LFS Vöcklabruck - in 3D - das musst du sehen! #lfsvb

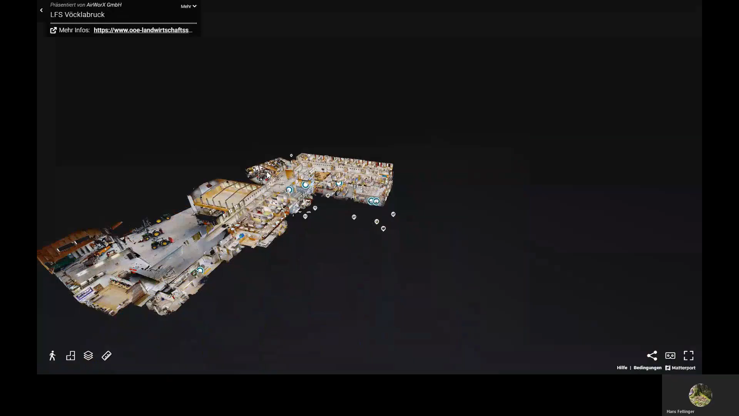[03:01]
Und wenn ihr euch alles anschauen wollt, dann müsst ihr auf den Link gehen, den wir unten in der Videobeschreibung haben.
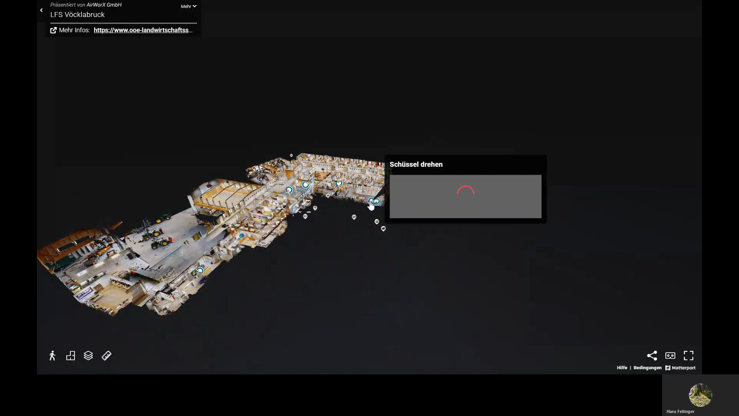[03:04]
Da könnt ihr es dann selber anschauen. Ja, und den Schnapskessel kann man sich auch anschauen. Und eben auch, wo wir Opfels aufpressen lassen.